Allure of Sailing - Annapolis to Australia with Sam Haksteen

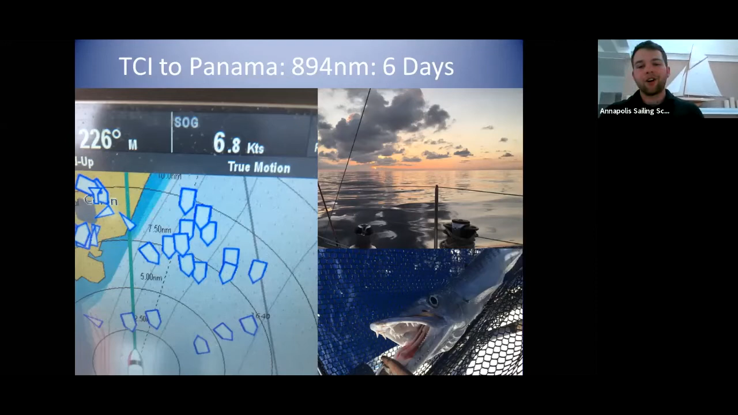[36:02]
So, all those dots you can see there are container ships. Some of them anchored. Some of them underway. And it was a bit of a nightmare to get into Panama. This is also when the fishing started getting good. And we started learning more. What you see there in the bottom right is a barracuda. So, those things have some pretty nasty teeth. I wouldn't mess with those. Panama. Panama was a nightmare and a half. We got to Panama at the end of April there, as you see at the top, we're at 430.